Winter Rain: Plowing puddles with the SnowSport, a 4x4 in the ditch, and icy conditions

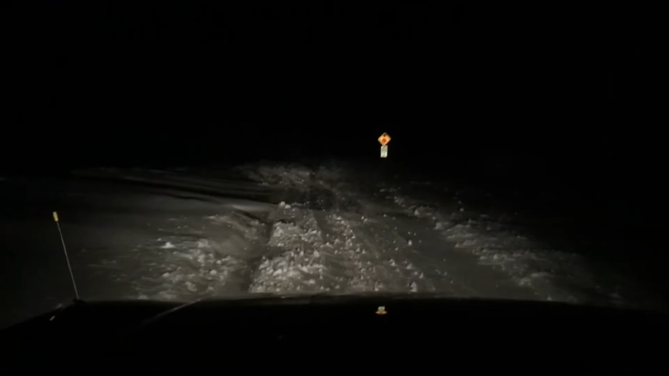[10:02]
The wind is terrible. You'd have frostbite out here for sure if you were left without help. We'll get her. All right. One more adventure. Couldn't film the pulling out part. Too windy, too cold. We had to move too quick. It just wouldn't have been worth doing.